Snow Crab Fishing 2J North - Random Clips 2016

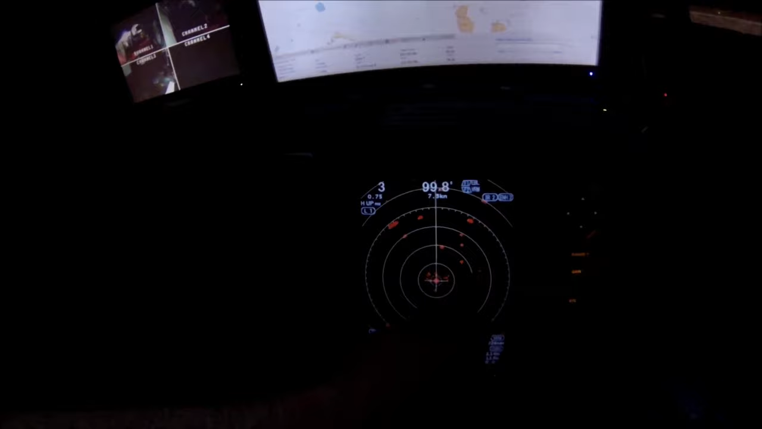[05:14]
But just look, there's all these targets here. That's all icebergs. So you got to zigzag your way through them.
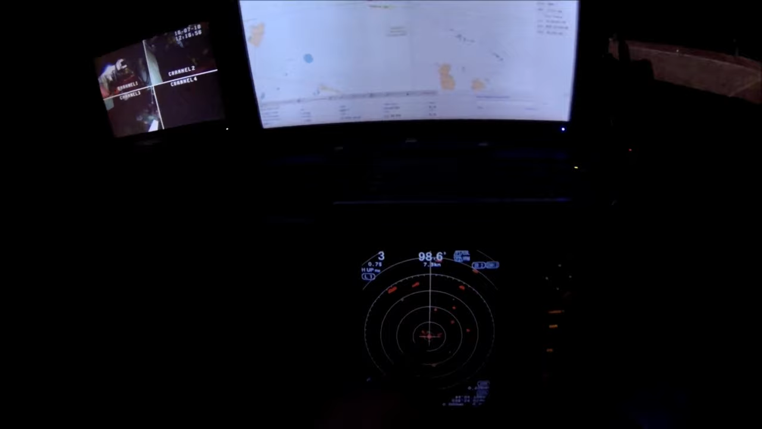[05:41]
Look, all kinds of rubble over this way,
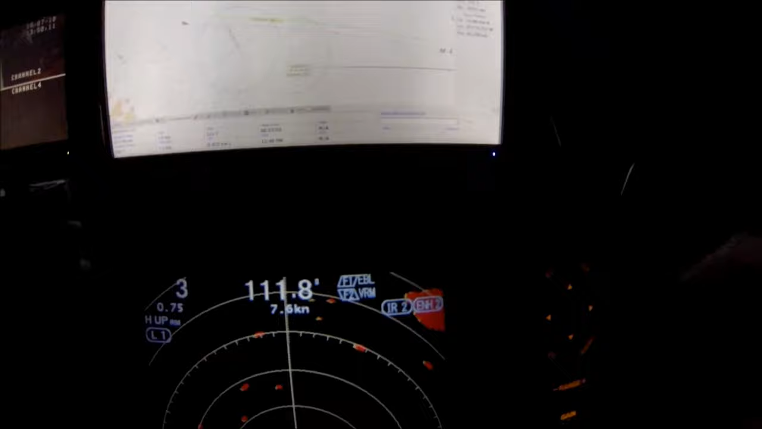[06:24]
Now let's put her up on 6 mile range. And you can see there's still plenty of icebergs up ahead. I ain't gonna run out of them anytime soon, so. You can see pretty good here too now.